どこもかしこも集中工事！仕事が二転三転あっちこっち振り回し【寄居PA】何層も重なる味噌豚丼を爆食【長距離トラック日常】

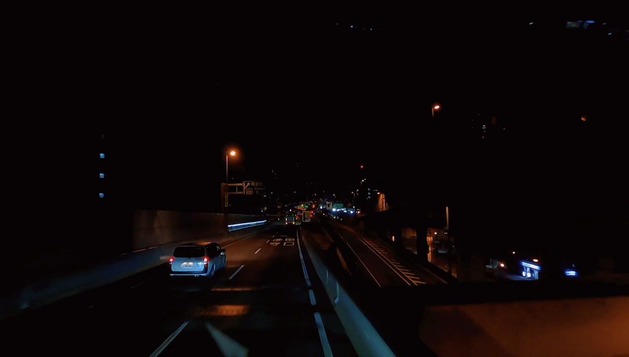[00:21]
工事をやっておりますねーえっと、16から、今日からかな?16から26まで約10日間、